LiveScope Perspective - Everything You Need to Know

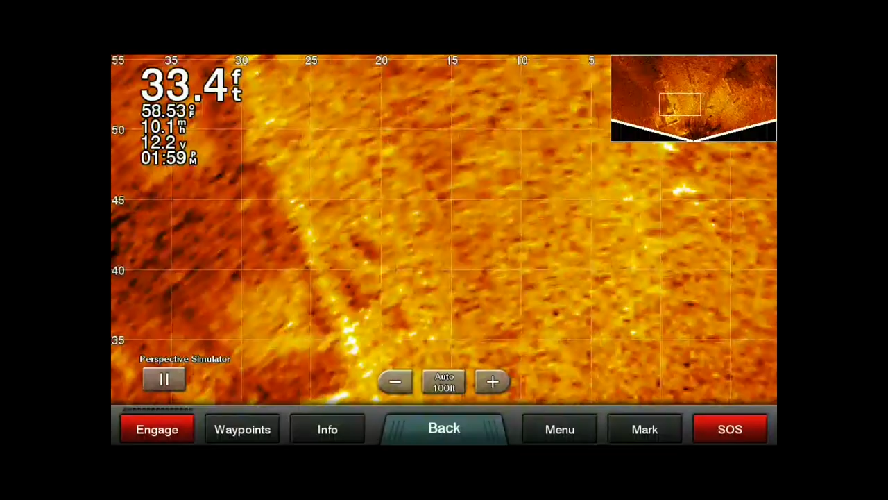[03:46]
On screen: depth 33.4 ft
greatest detail but you'll see that little box up on the top corner there. You can kind of zoom around and see if there's
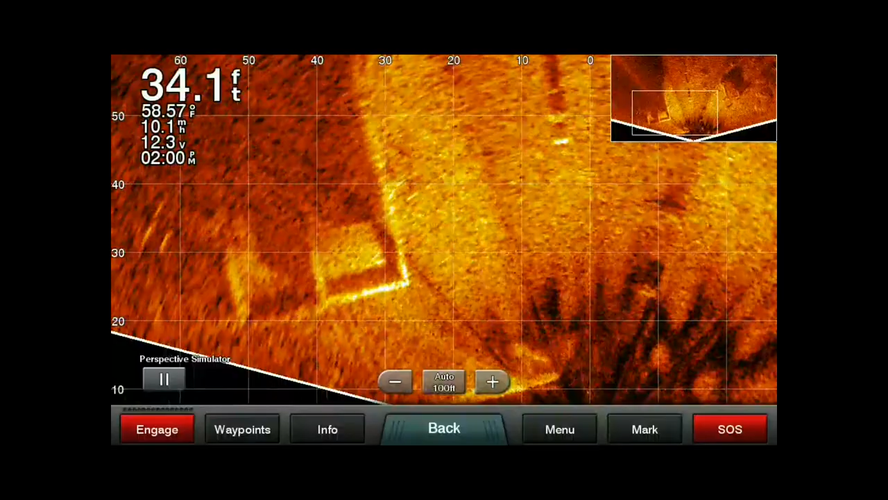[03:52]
On screen: depth 34.1 ft, water 58.57°F
you know anything within that box that you wanted to take a look at. Kind of hard while it is moving around. So next in our menu we have transmit sonar. This is just enabling or disabling it. Something you'll probably not use very often with this. Only time really I think you'd use that is if you lift up your trolling motor and want to disable the sonar while you're traveling.
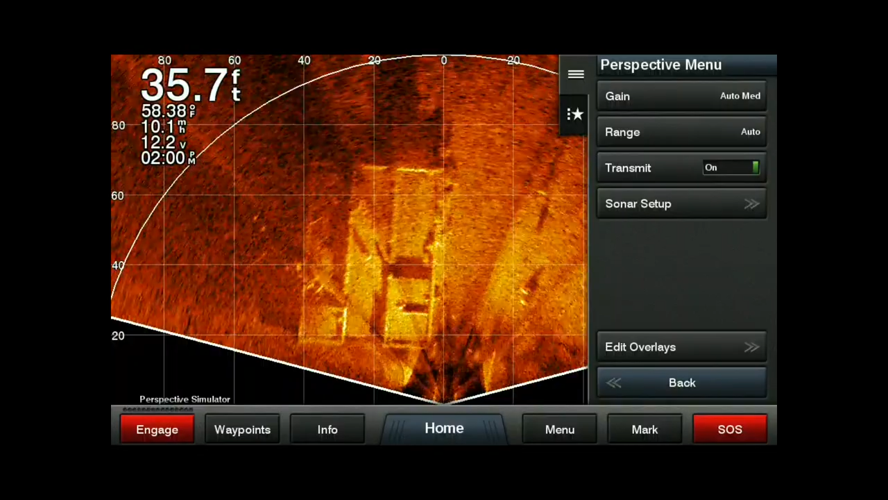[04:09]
On screen: depth 35.7 ft, water 58.38°F
Next here we'll get into the sonar setup and first thing
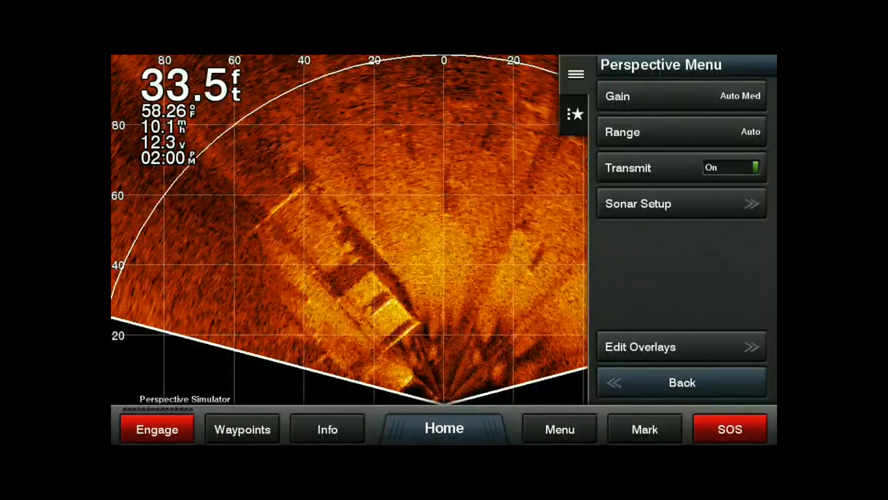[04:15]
On screen: depth 33.5 ft, water 58.26°F
first thing we have is appearance and color scheme and just like all of our
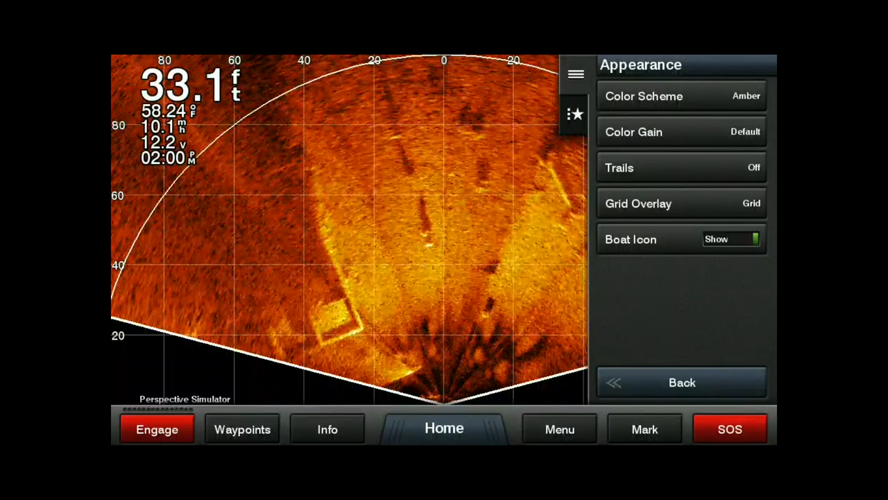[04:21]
On screen: depth 33.1 ft, water 58.24°F
Garmin products and Garmin sonar views we can look at all these different color schemes.
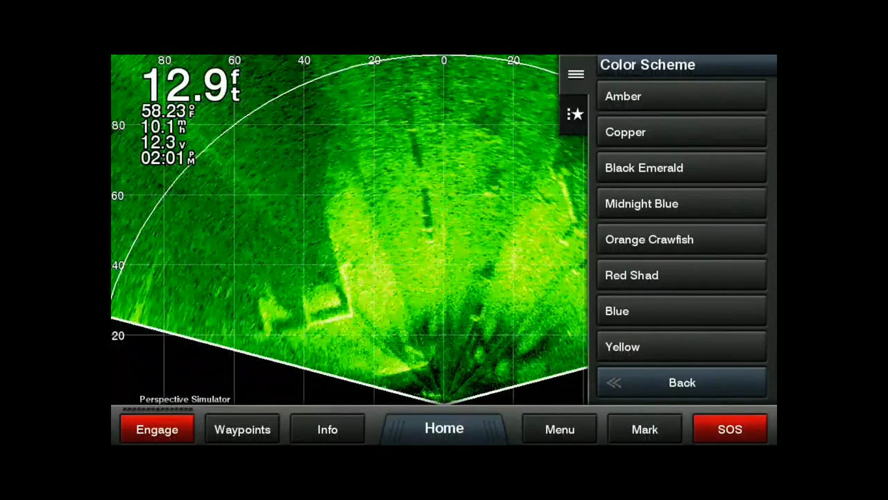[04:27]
On screen: depth 12.9 ft, water 58.23°F
What I might do is just put a few of them at the end for you just so you can kind of take a look and see what they they look like together.
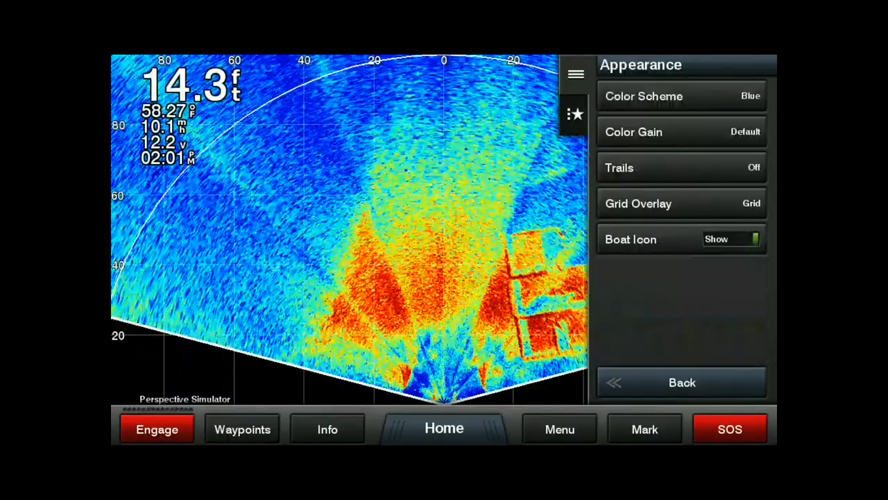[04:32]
On screen: depth 14.3 ft, water 58.27°F, speed 10.1 mph
I like the blue a lot and the copper a lot.
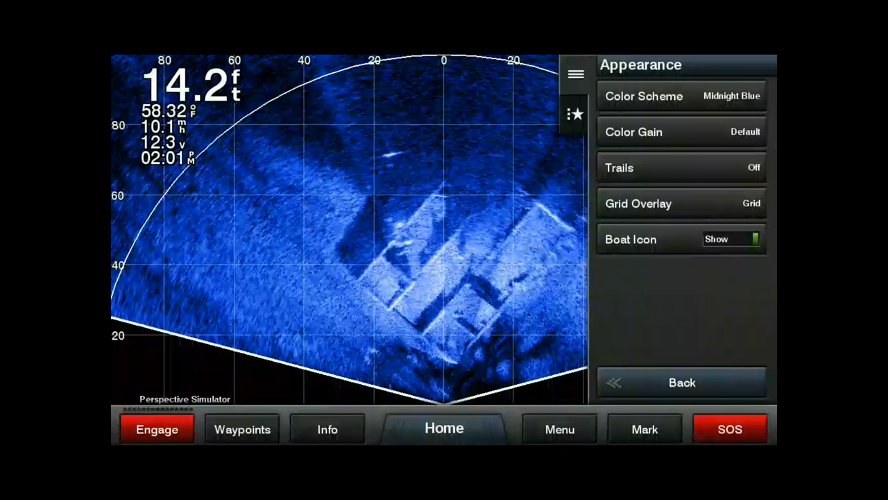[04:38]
On screen: depth 14.2 ft, water 58.32°F
I find that those two are just the easiest for my eyes to see in most conditions. You might find something different but whatever works for you doesn't really make any difference there. So I'm probably going to just leave it on the the copper. Oops. I'm going to leave it on the copper for now. Now color gain again you have your default which is 50%. We can go up or down and that's just going to be the intensity of the targets more than anything.
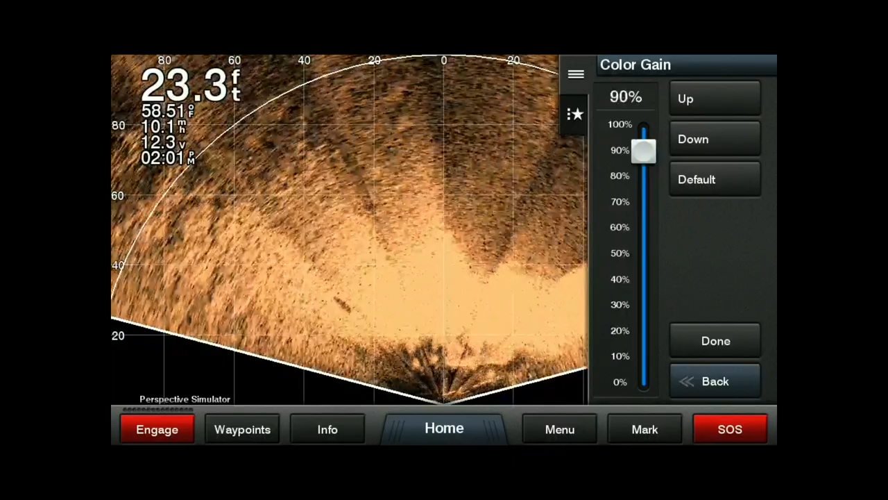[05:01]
On screen: depth 23.3 ft, water 58.51°F
So you can kind of play around with that where you like.
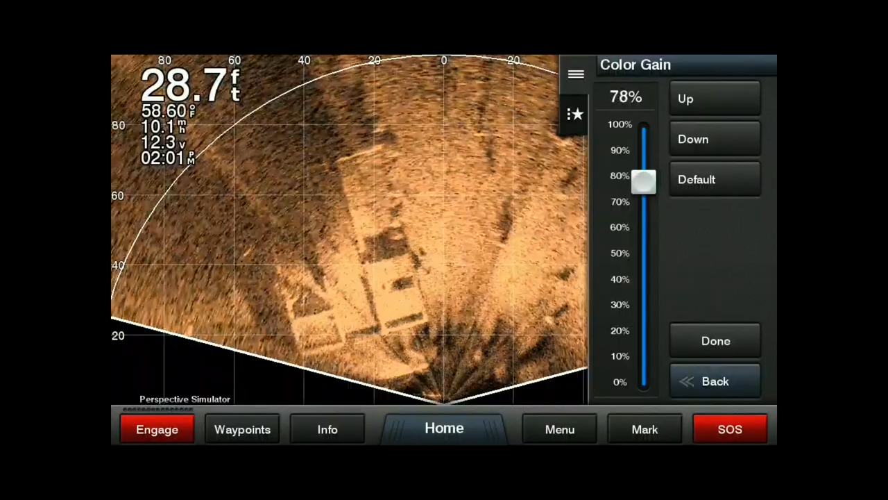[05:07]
On screen: depth 28.7 ft, water 58.60°F, speed 10.1 mph
You know generally somewhere around the 50% mark is where you're going to find that that works best in most cases.
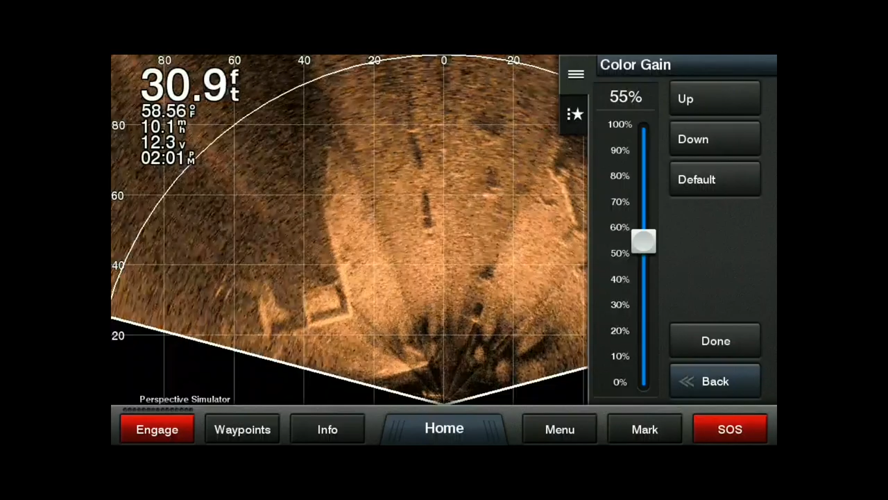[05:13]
On screen: depth 30.9 ft, water 58.56°F
Trails just like in our traditional panoptics like I'm talking traditional traditional
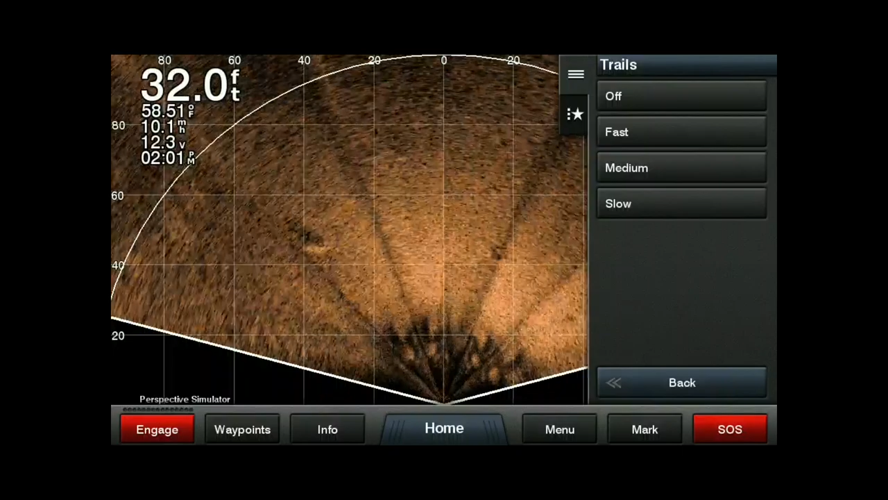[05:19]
On screen: depth 32.0 ft, water 58.51°F, speed 10.1 mph
the original panoptics you can see that it's kind of up to you what you want there.
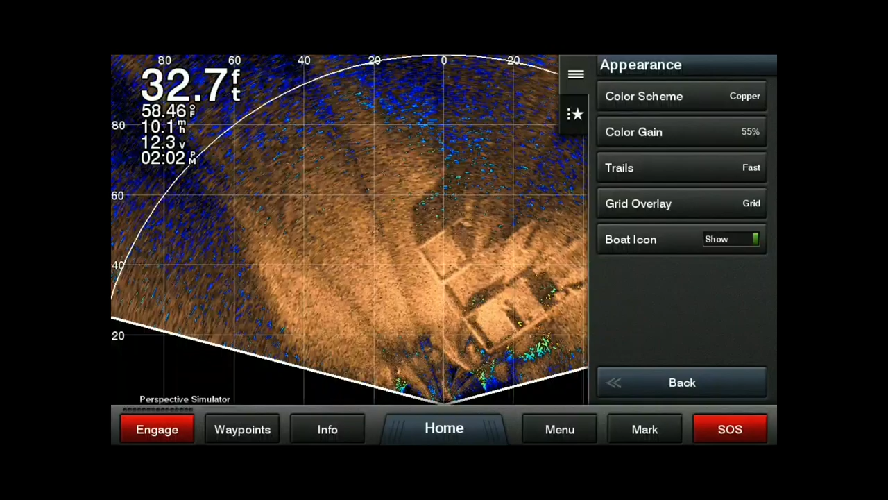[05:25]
On screen: depth 32.7 ft, water 58.46°F
I don't really like it too much in in this view. There's a few different settings there to to see how long that those trails last.
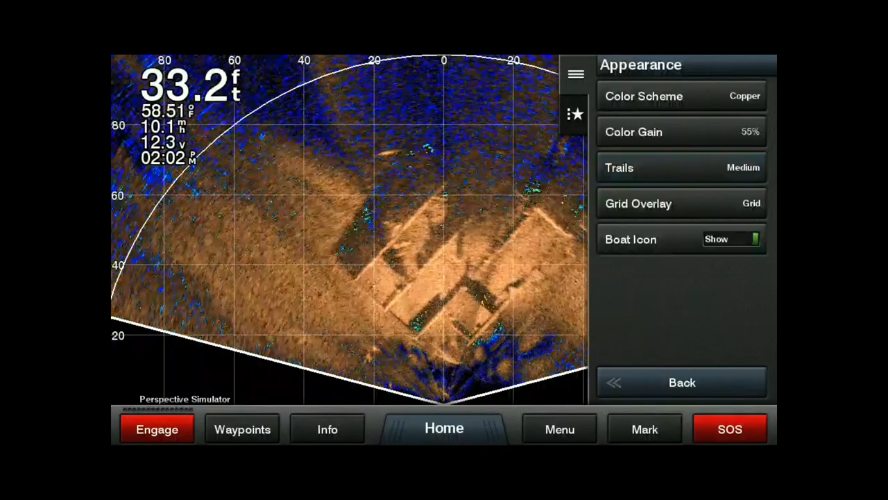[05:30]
On screen: water 58.51°F
I'm probably going to recommend you turn that off. The grid as well.
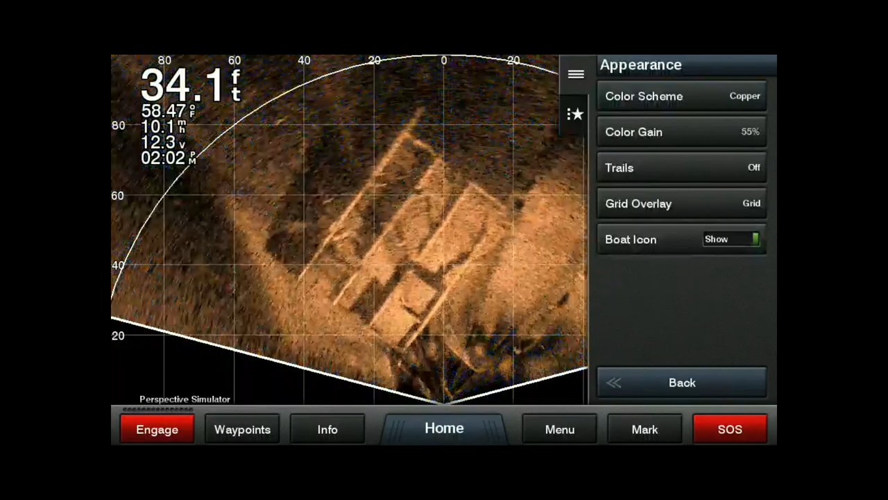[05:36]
On screen: depth 34.1 ft
I've got a couple options now so we can turn it off. We can show the grid like we've had on so far and then radial as well.
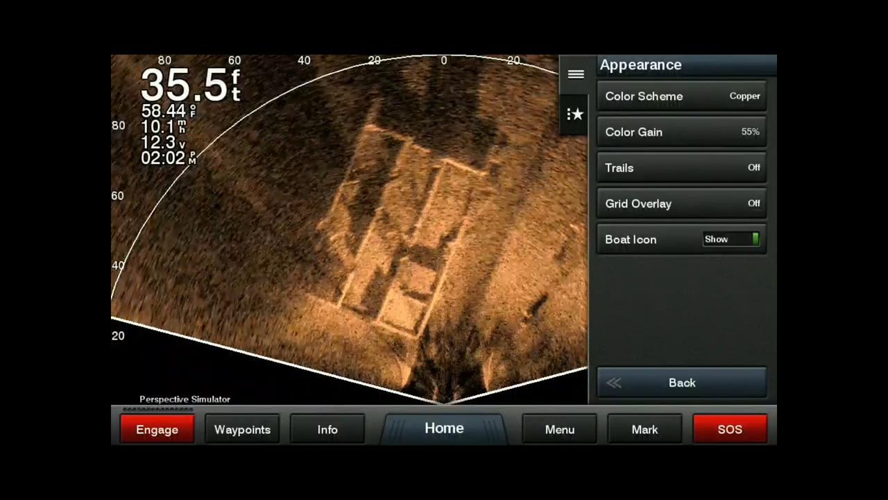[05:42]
On screen: depth 35.5 ft, water 58.44°F, speed 10.1 mph
This one's kind of neat just to give you an idea as to to where different objects are. I think this will also be helpful with casting angles just based on where your your trolling motor is pointed.
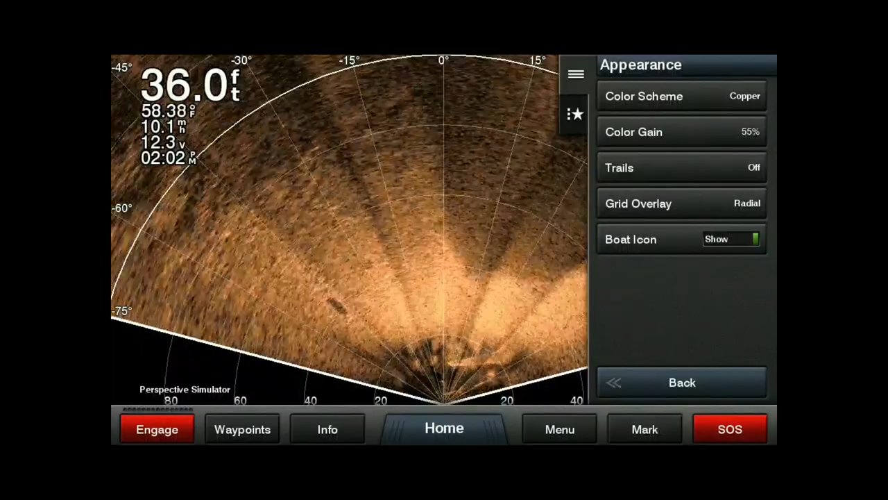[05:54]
On screen: depth 36.0 ft, water 58.38°F, speed 10.1 mph
You can then adjust based on that. So I'm going to leave it on radial from here on out.